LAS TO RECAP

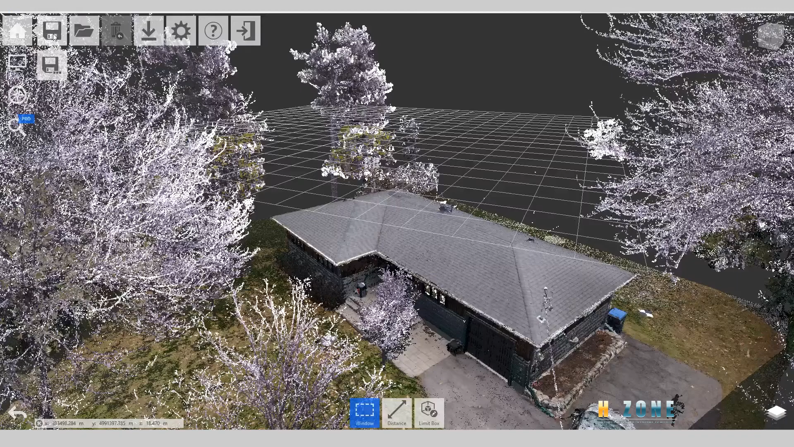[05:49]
you can save it or you can save it as another folder.